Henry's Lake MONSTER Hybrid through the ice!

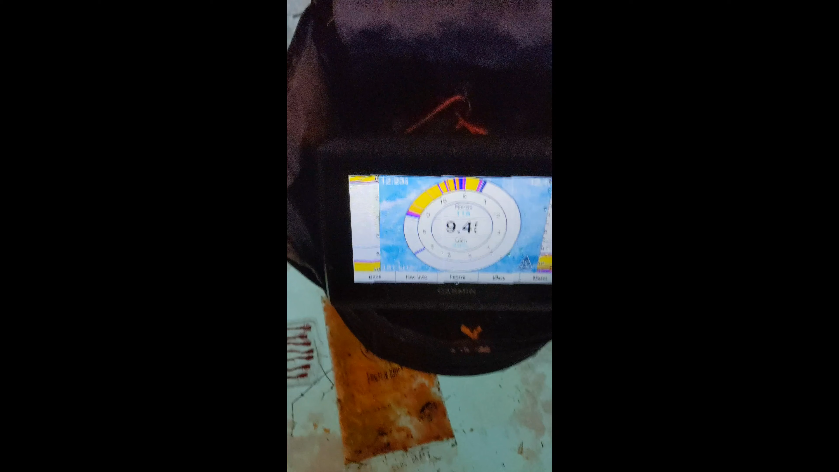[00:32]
You can see I'm ripping it about 2 to 3 feet off the bottom.